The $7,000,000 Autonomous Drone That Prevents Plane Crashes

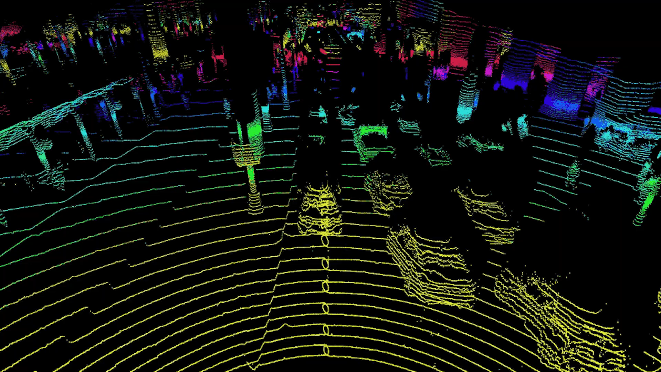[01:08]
So this drone is equipped with a 3D LIDAR system.
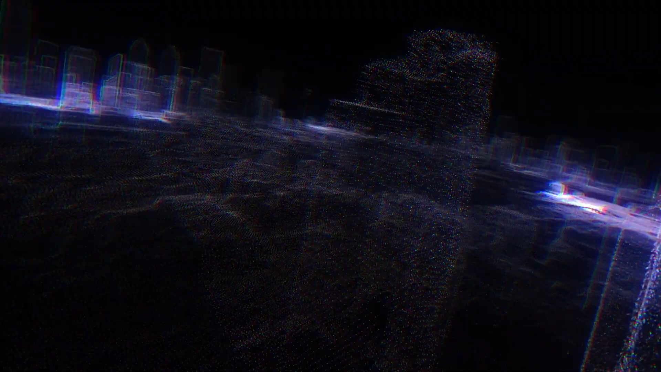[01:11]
And that provides it like a 360 view of the entire world.
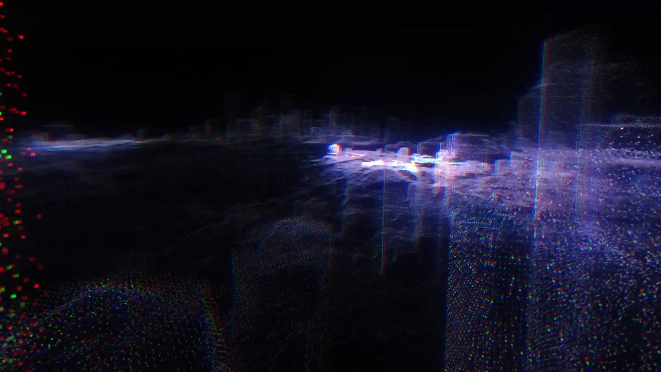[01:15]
Have you ever seen those self-driving cars? Like you see a lot of the cruises right now.
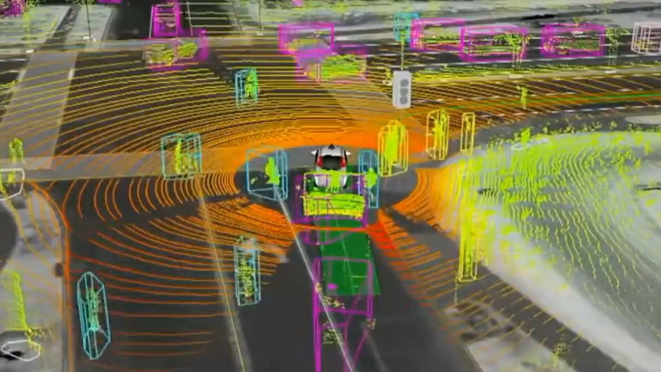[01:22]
They're all using this system and some other AI magic too, to make those things fly, I mean, to drive.